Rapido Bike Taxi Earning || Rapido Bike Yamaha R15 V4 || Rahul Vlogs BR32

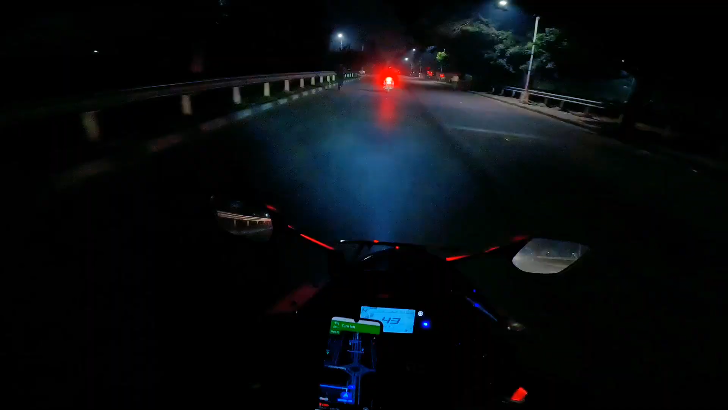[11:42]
और टाइम अभी 9 बज कर 6 मिनट हो गया है तो अभी टाइम आप देख सकते हो भाई 10 बज कर 4 मिनट हो गया